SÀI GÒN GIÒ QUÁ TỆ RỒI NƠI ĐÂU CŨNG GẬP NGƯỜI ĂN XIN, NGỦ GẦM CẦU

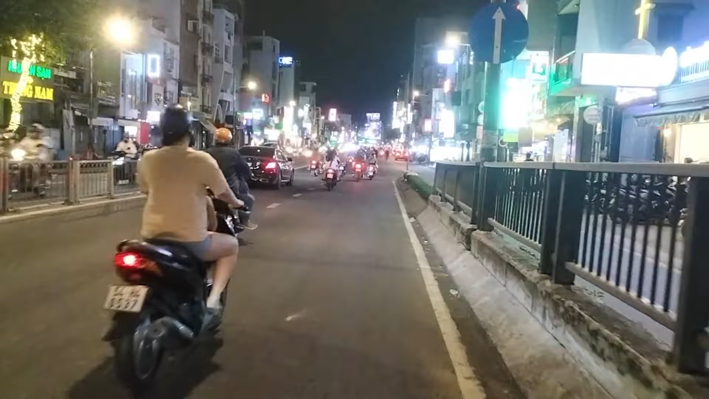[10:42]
ngồi người ta đợi những nhà hảo tâm đó rồi. Đây hướng này đi qua quận 8 nữa rồi. Tới xuống hết cầu này mình sẽ hoành lại nha các bạn. Mình sẽ hoành lại.